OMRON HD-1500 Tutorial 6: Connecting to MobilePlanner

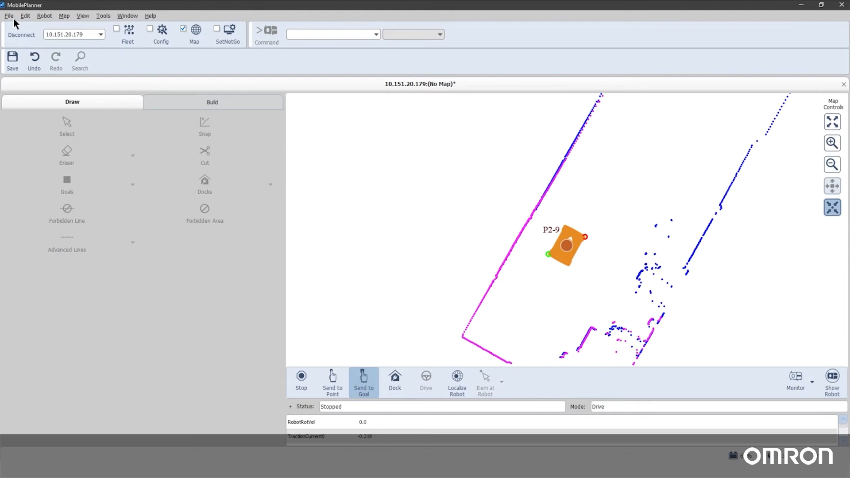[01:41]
When you have completed your scan, save the completed map, upload it to the robot, and set it as the active map in the robot's configuration settings.
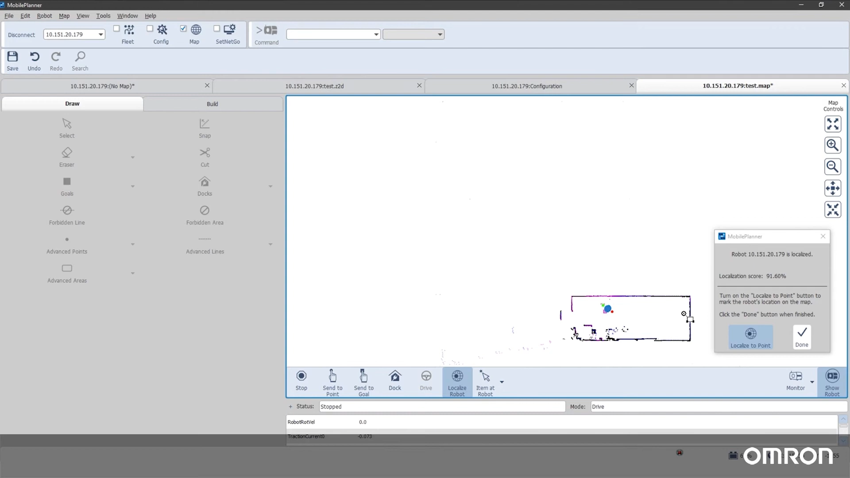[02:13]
A localization score will show how accurately your map matches what the robot is currently sensing.
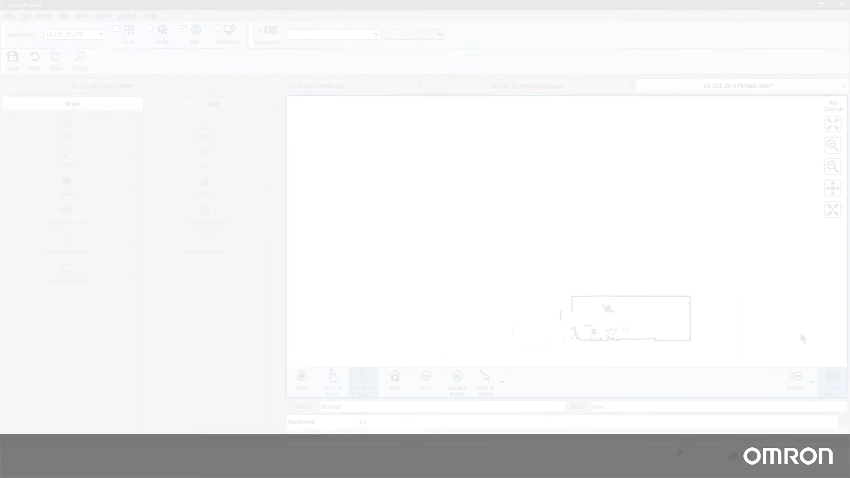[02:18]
Your HD1500 is ready to go.
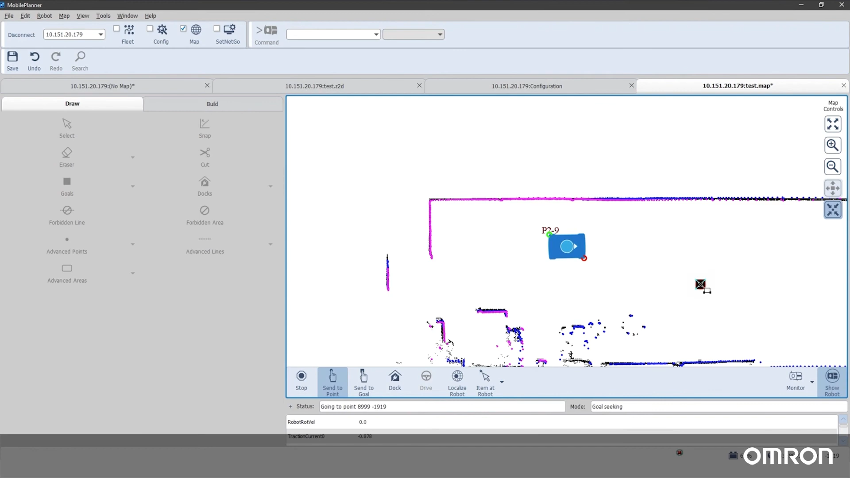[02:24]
Now you can create goals in Mobile Planner and test the autonomous driving of your HD1500 mobile robot.